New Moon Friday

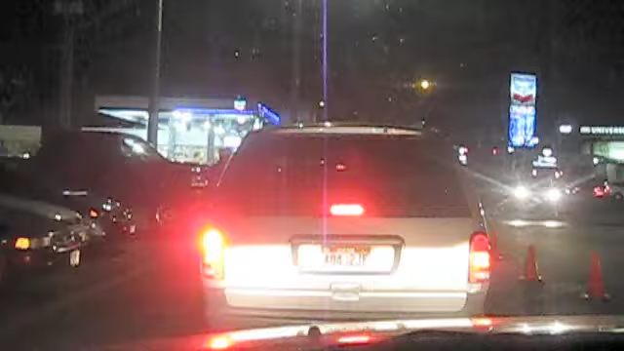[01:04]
Here in front of us, we have the very end of the in and out line, drive-through line. In the distance, we have, you can't even see it.
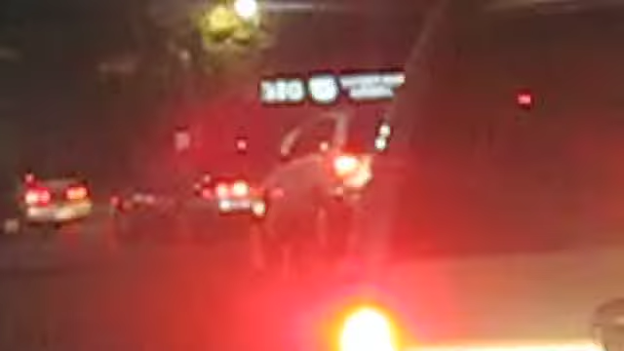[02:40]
As you can see, these cones lead us past one of the surviving chevrons that hasn't switched over to the credit card cash model. You can see that the line winds around here,